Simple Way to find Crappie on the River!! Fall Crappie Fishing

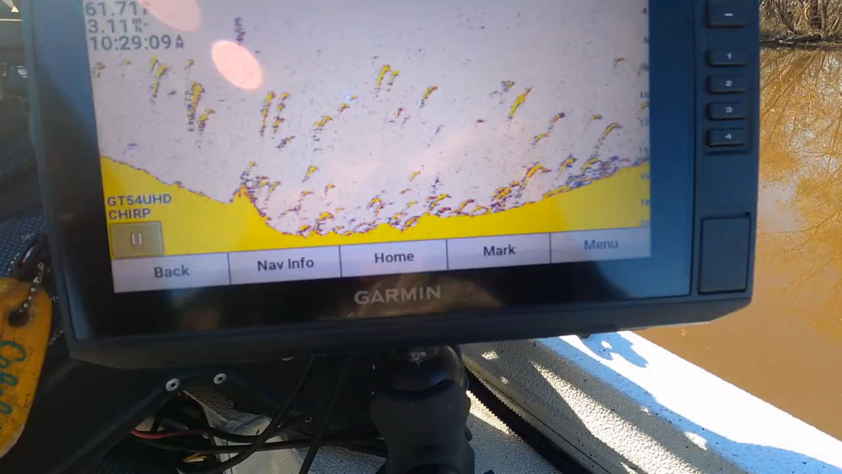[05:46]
that is what we're looking for right there
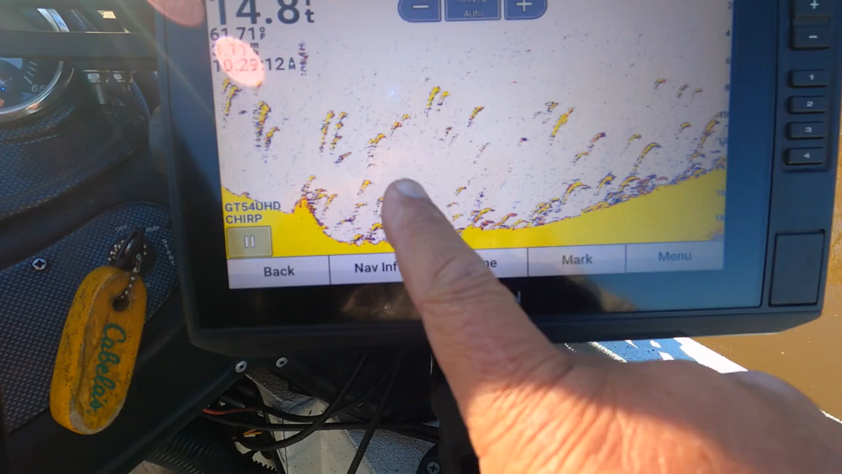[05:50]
all of that crapolese look on the side scan
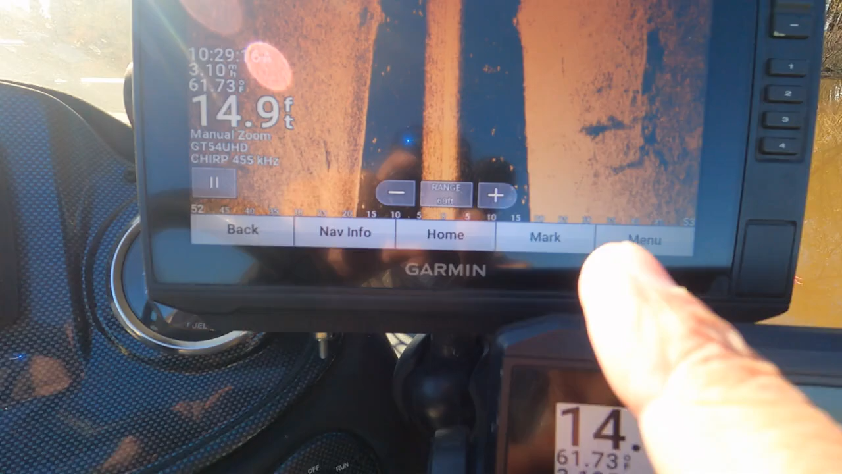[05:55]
On screen: depth 14.9 ft
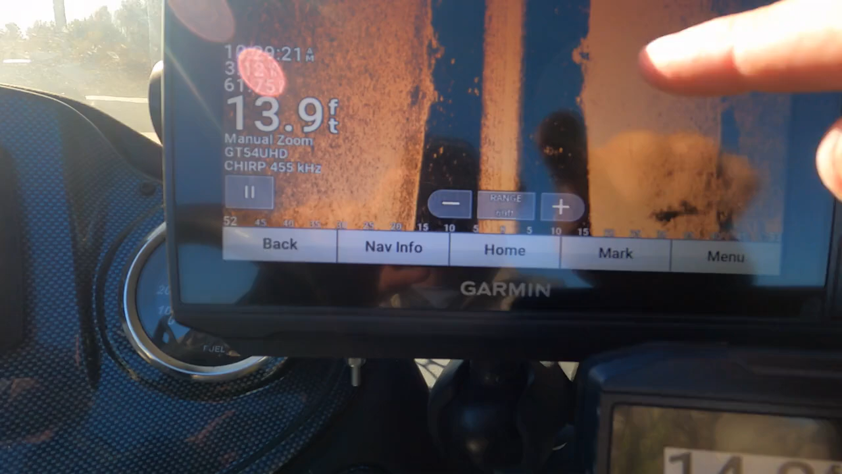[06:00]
On screen: depth 13.9 ft
you can see all the fish here just around that stump just behind that